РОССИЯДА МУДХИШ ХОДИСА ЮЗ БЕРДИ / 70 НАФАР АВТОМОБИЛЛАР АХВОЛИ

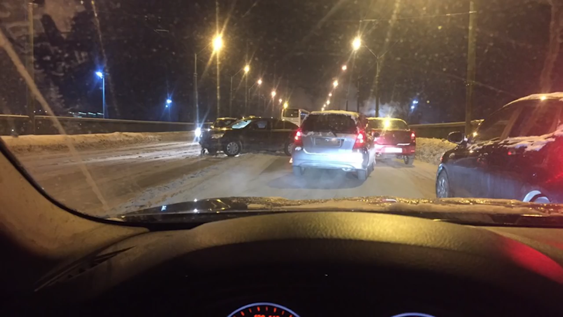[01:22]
Яқинда бизни Санкт-Петербургда ҳам, яъни 25 январ куни Софийский ва пересечение Софийский ва Народная
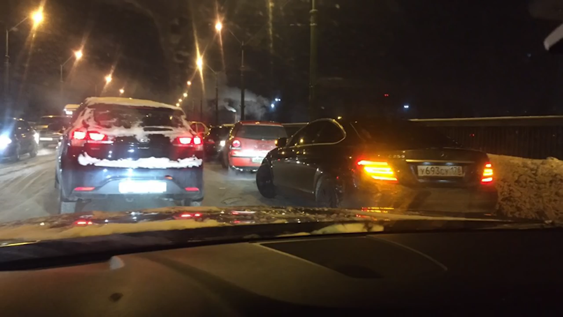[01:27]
улица йўлида 7 та машинадан битта автобус ва 7 та лёгкий, яъни оддий енгил машинаси жабр кўрган.
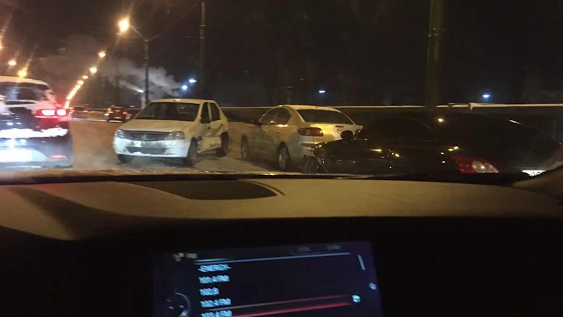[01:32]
Автобусда 3 киши jiddiy jarohat olib, Jeleniza shifoxonasiga